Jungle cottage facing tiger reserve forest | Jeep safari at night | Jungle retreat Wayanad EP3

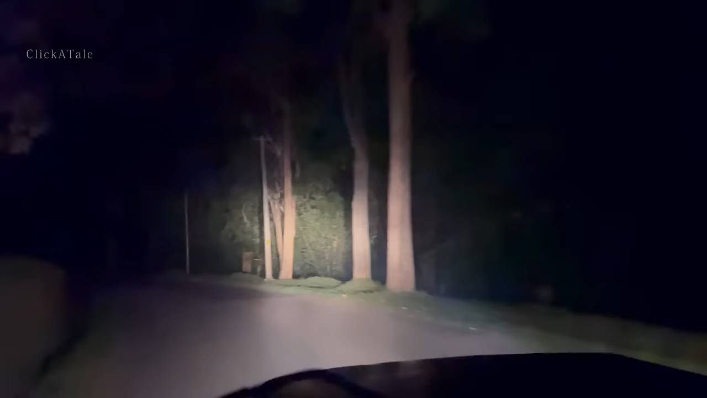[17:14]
That huge elephant, huh? That one. Baby is there also? Yeah, baby. बच्चा है साथ में, हाँ, इट कैन चेज उसकी।